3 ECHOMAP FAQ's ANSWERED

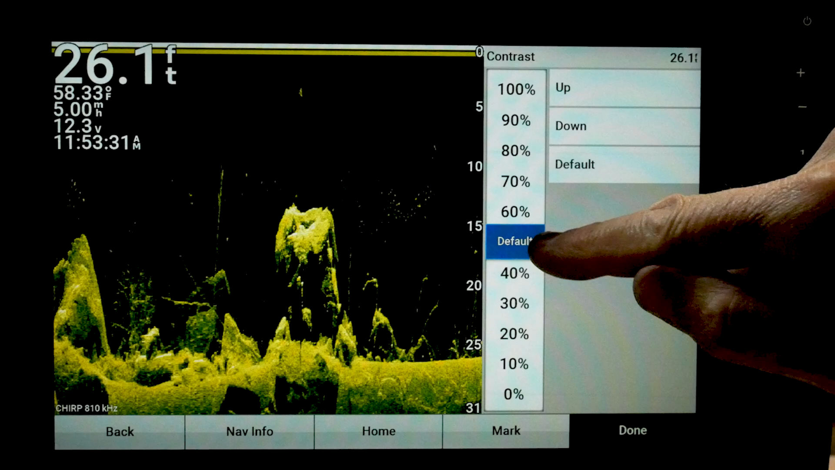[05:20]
On screen: depth 26.1 ft, water 58.33°F
So I like to push that up close to 90%.
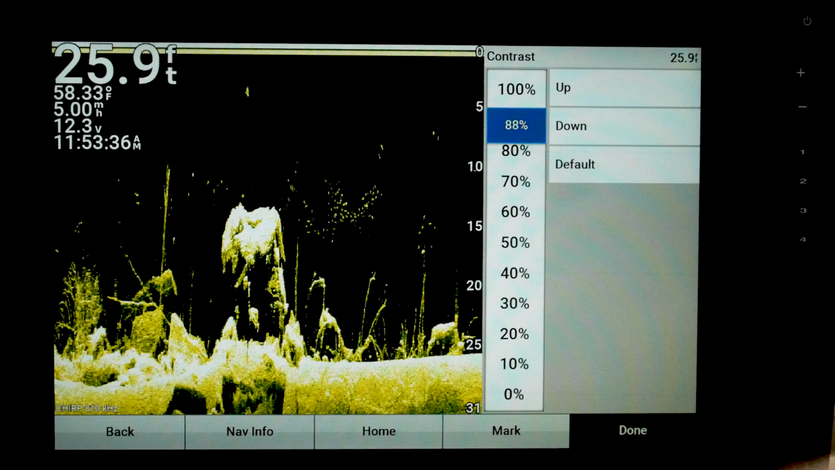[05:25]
On screen: depth 25.9 ft, water 58.33°F
What I'm looking for, I want to make these dots glow.
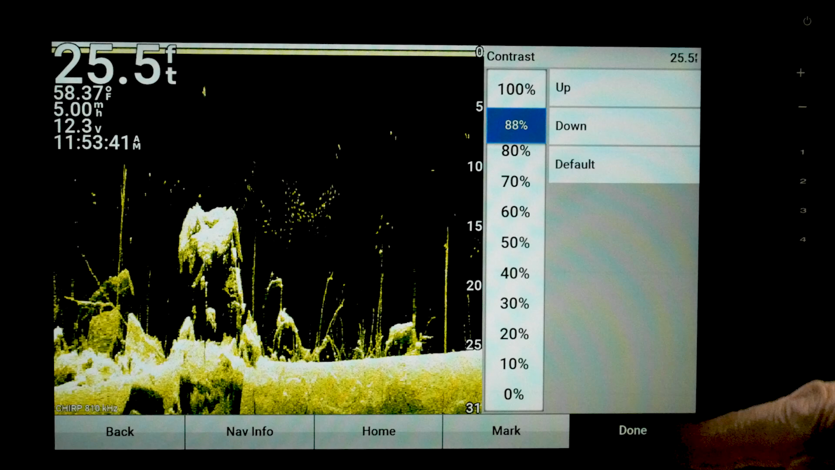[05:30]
On screen: depth 25.5 ft, water 58.37°F
And if you go, especially down here, see how those start to disappear?
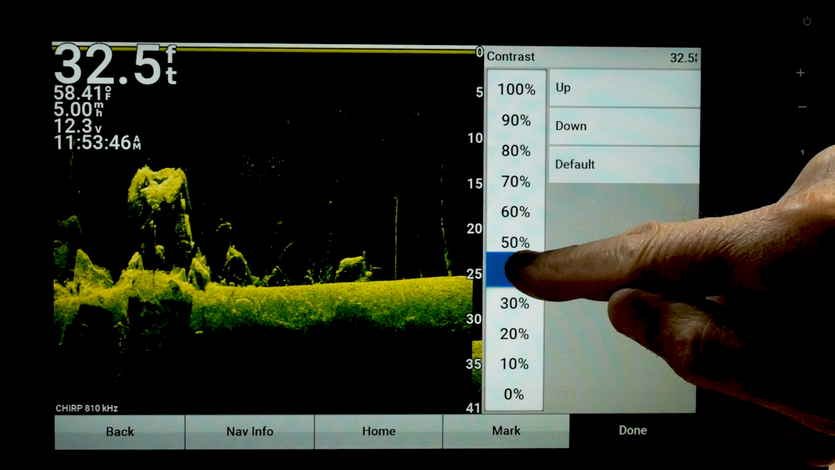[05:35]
On screen: depth 32.5 ft, water 58.41°F
My rule of thumb is I don't mind having a little bit of clutter on the screen.
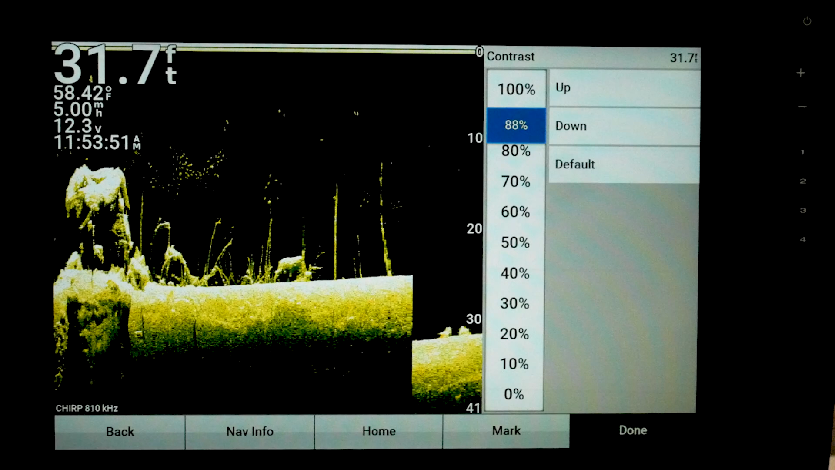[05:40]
On screen: depth 31.7 ft, water 58.42°F
So I'll turn it up a little farther than I think I need it at times.
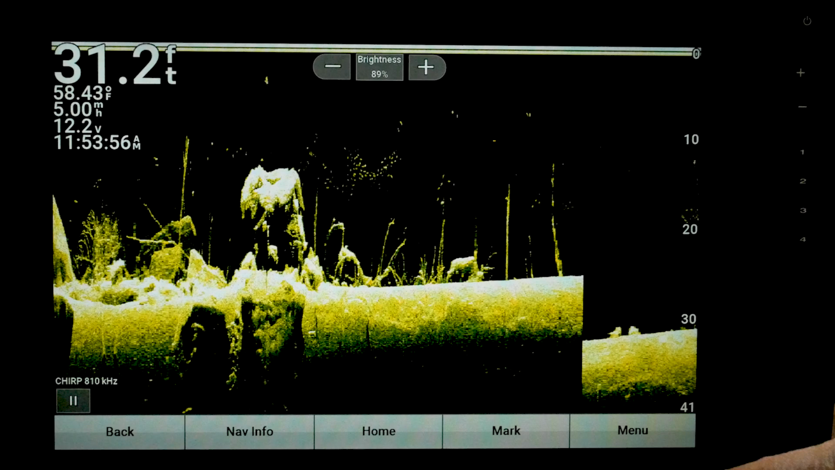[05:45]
On screen: depth 31.2 ft, water 58.43°F
Now, you also might notice I've got my brightness up here on the screen, where I can touch it and turn it up.
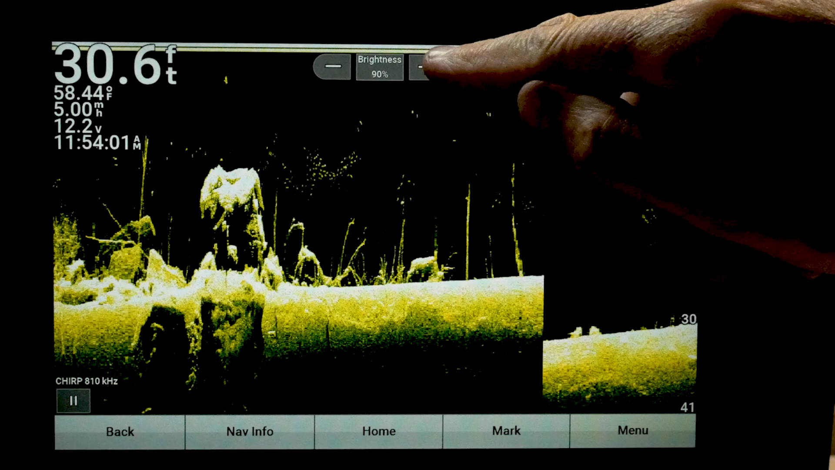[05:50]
On screen: depth 30.6 ft, water 58.44°F
And I can adjust my depth with the plus and minus buttons.
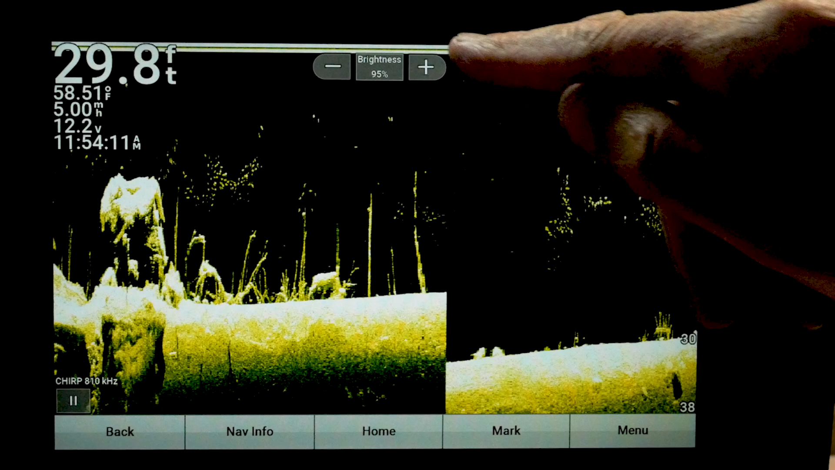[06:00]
On screen: depth 29.8 ft, water 58.51°F
So this will default to range, which is a duplicate of what these two buttons do.
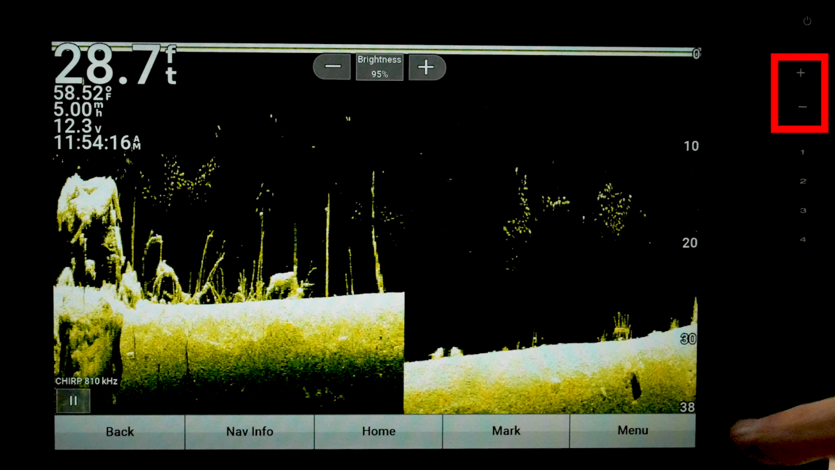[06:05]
On screen: depth 28.7 ft, water 58.52°F
So if you want to change that, go to menu, sonar setup, and onscreen control.
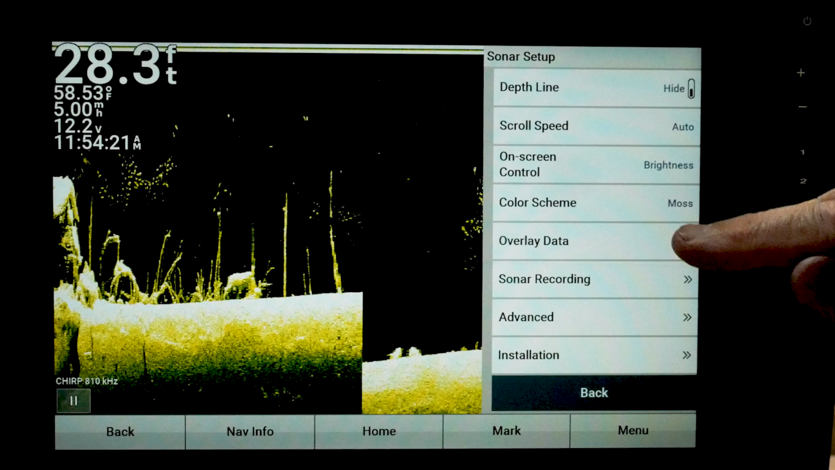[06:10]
On screen: depth 28.3 ft, water 58.53°F
And you can see you can go range or brightness.
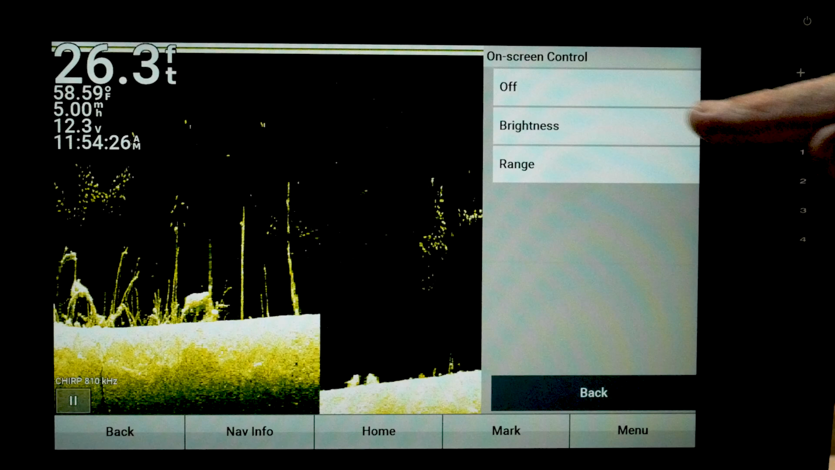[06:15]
On screen: depth 26.3 ft, water 58.59°F
So I leave mine on brightness. That way I've got both of them up there and
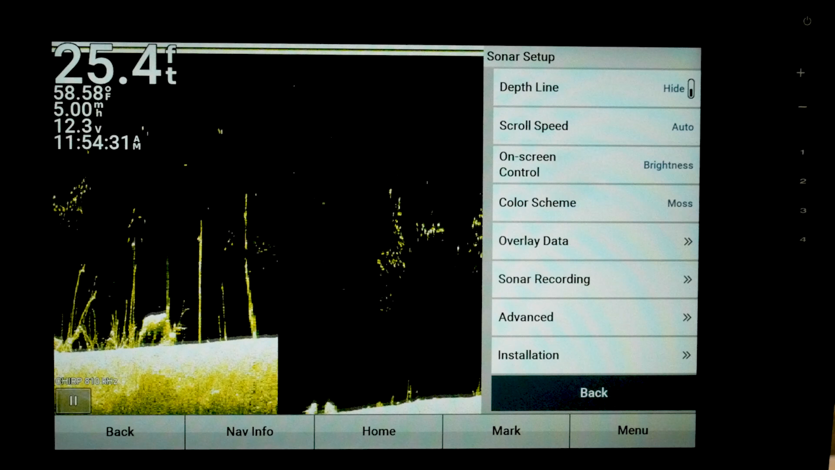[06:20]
On screen: depth 25.4 ft, water 58.58°F
I don't have to go into this menu to change it. All right.
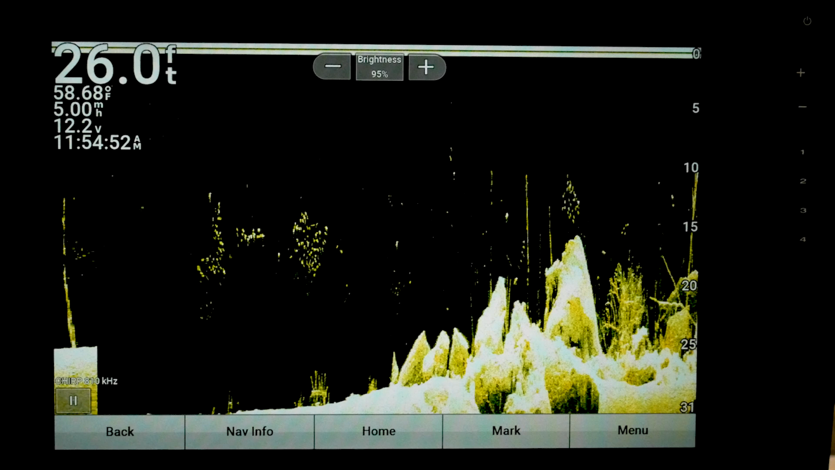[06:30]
On screen: depth 26.0 ft, water 58.68°F
So the next thing we run into is, let's go ahead and go to our, let's go home, go to our side view.
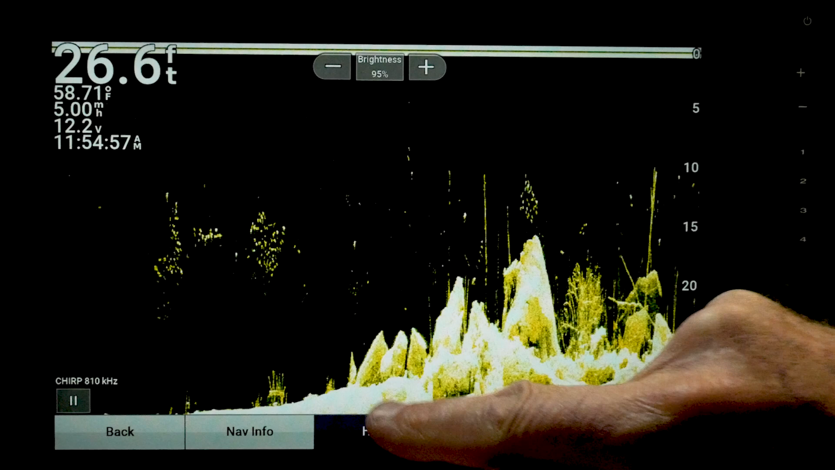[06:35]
On screen: depth 26.6 ft, water 58.71°F
And on side view, I normally set mine at 70 foot, either side. And that's because I run a GT 54.
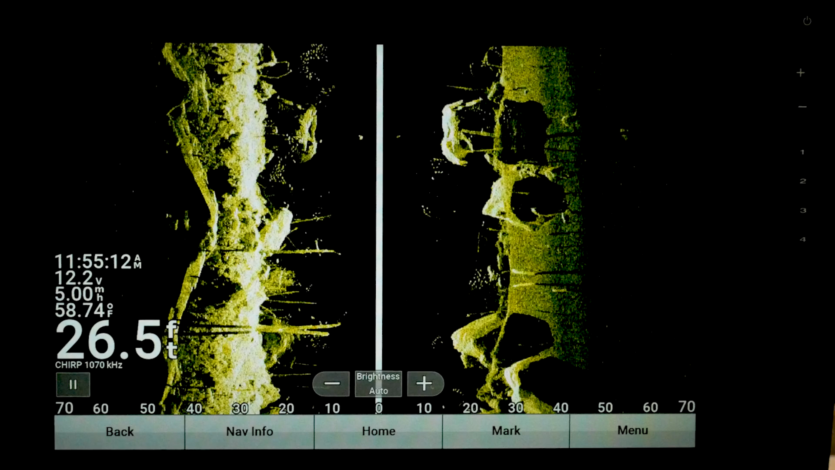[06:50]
On screen: depth 26.5 ft, water 58.74°F
If you go way out and remember, this is a simulator. So when you go way out on the simulator, see that black out here.
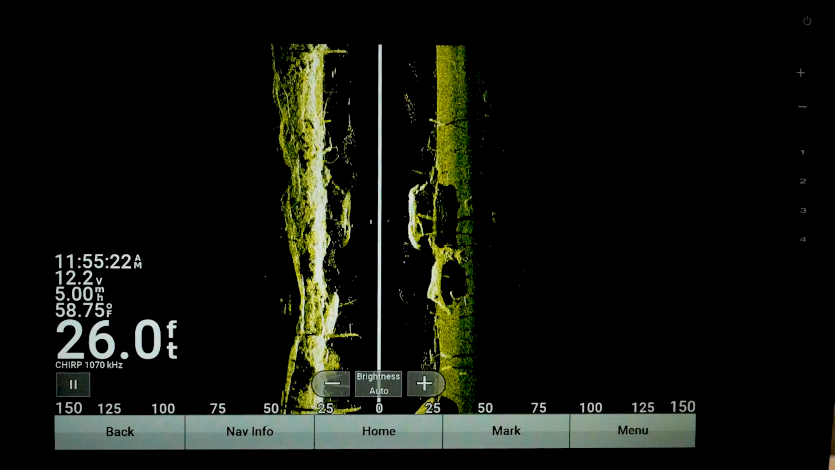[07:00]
On screen: depth 26.0 ft, water 58.75°F
Now that's just because it is a simulator, but what'll happen on the water. If you're running say 1120 Hertz, it'll start blacking out on the edges because it
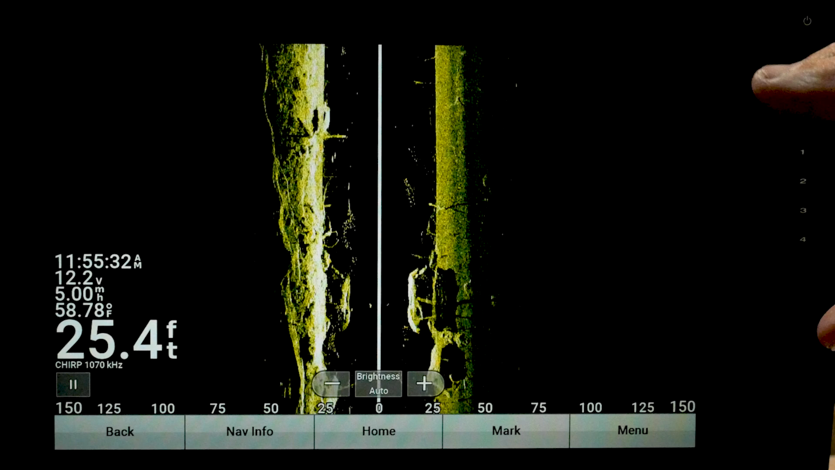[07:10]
On screen: depth 25.4 ft, water 58.78°F
doesn't have enough power to go ahead and shoot the sonar out that far.
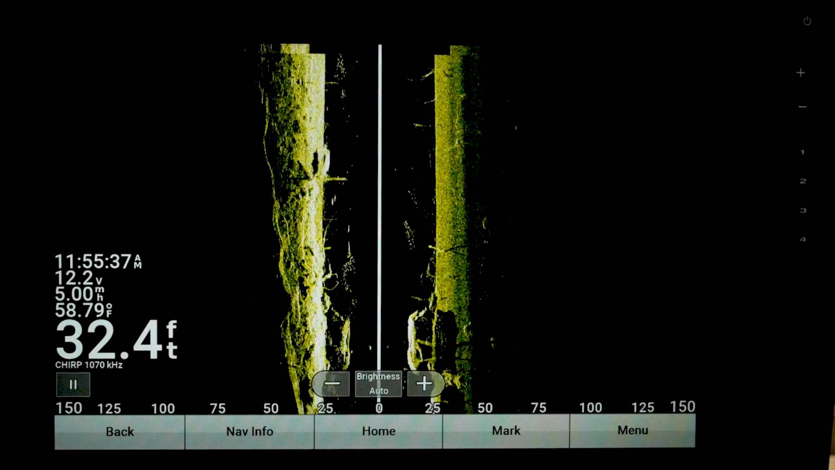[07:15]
On screen: depth 32.4 ft, water 58.79°F
And 70 foot generally is pretty good at about 30 foot of water.